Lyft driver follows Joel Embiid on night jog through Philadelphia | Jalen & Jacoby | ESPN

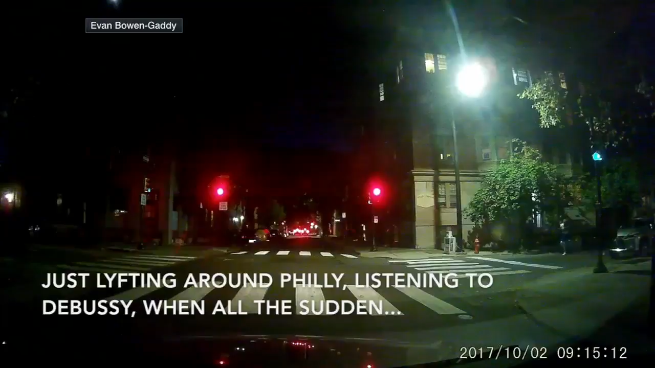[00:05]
you know, looking for someone who needs a ride somewhere, maybe some drugs he can pick up at a bar in the middle of the night.
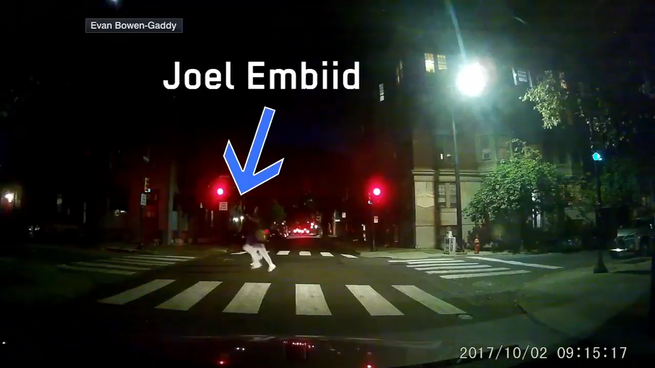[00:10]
And there's Joel Embiid just jogging around in the middle of the night with a trainer,